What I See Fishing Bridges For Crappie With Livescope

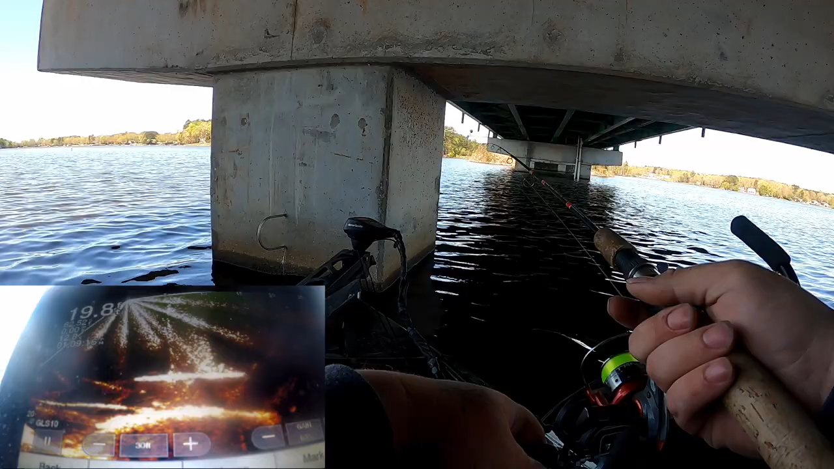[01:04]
water now let's start winding but no you know right now i've got uh four or five fish in the boat it is currently one o'clock in the afternoon i've been trying to find fish all day so i'm gonna show y'all right here on live scope
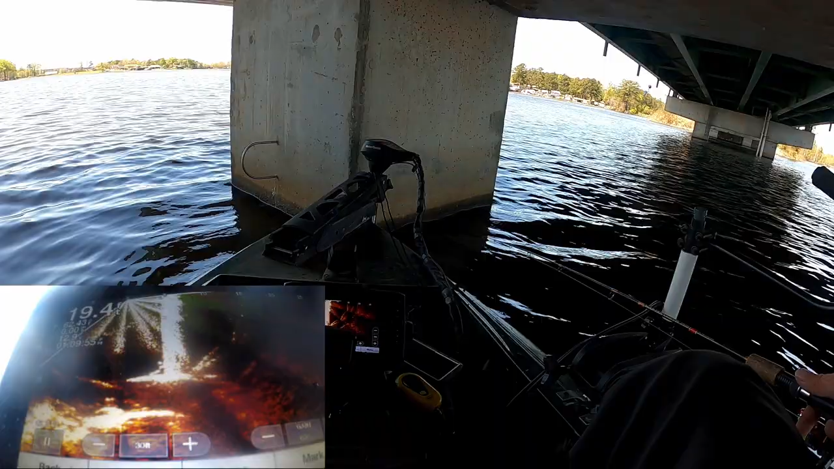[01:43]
so now we're just there it is i was on the bottom so right there right here is my jig and the fish i'm targeting is is literally right there on the bottom so we're gonna come up just a little bit more now i'm not i'm not moving my live scope transducer because i see my jig fine and i see a fish
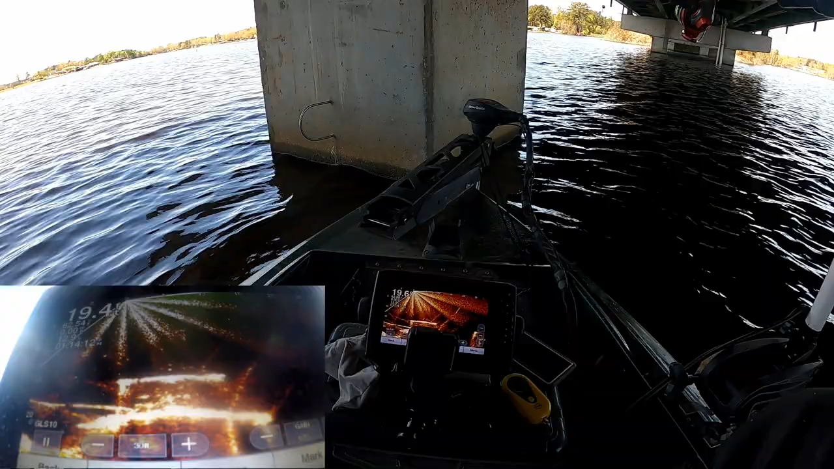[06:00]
so we know we threw about that far over there i have a 1 16th ounce custom painted chrome jig head and a toe color minnow that's why that's all i'm using i would rather have a 132 ounce but i ran out i gotta put some more in my box so now we're just going down i don't even see my jig yet but i know we made the exact cast that we made before so i'm confident with it
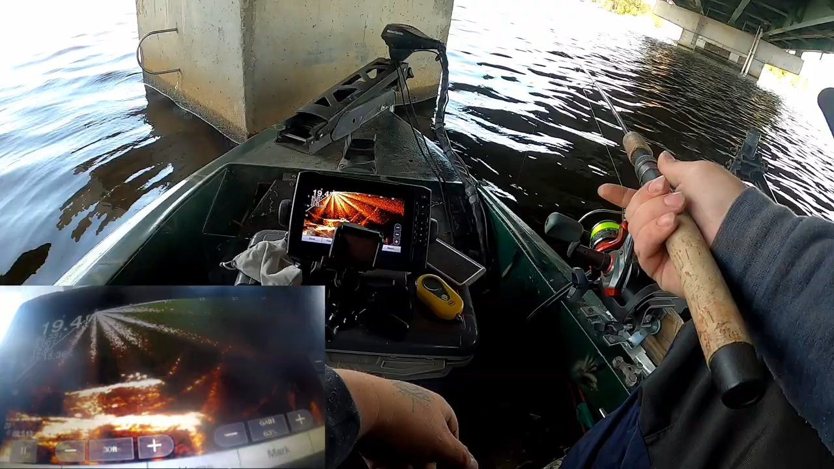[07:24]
we didn't make the perfect cast that time so let's do it again i mean it ain't nothing to wind in and recast excuse me all right there's our jig falling right there right here's our jig so we're going to drop it down on our face
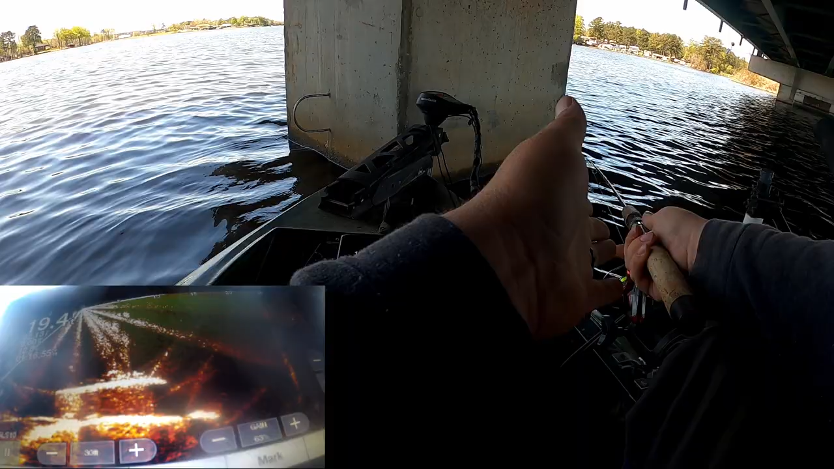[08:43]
but right now i'm fishing these fish right here and that's the ones i want to target so we're coming by that's my jig right there right above the fish on the on that ledge we're slowly creeping by give it a little bit of action got a couple of them checking it out reposition the boat here see i'm right above that blob on the left
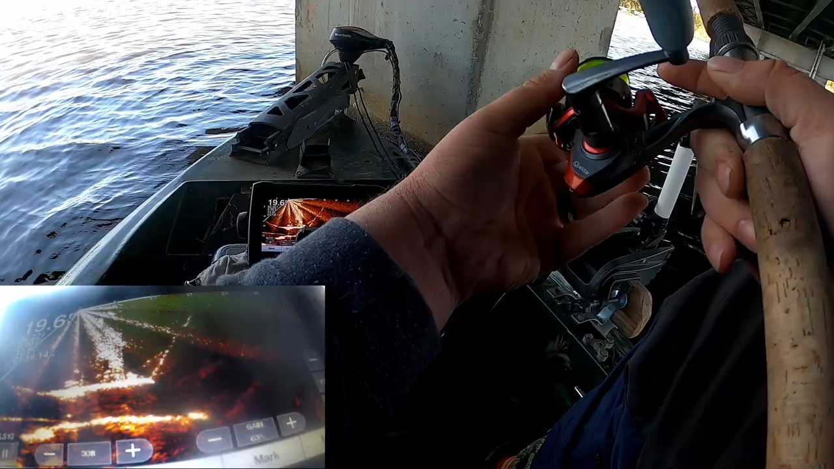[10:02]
reposition the live scope my jig's falling right there give us a line so so so We'll be right back.